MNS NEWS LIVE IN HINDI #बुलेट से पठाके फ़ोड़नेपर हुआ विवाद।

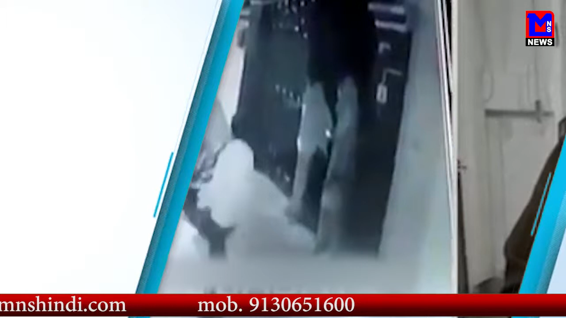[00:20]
कॉलेनी में पठा के बजाने को लेकर हुआ विवाद इतना बढ़ गया की देर राज जम का पत्तर बाजी हुई ये पूरा मामला CCTV कैमेरे में कैद हो गया ये घटना फर्क पुर्थाने के अंतरगत आने वाले जो गिंदर नगर की है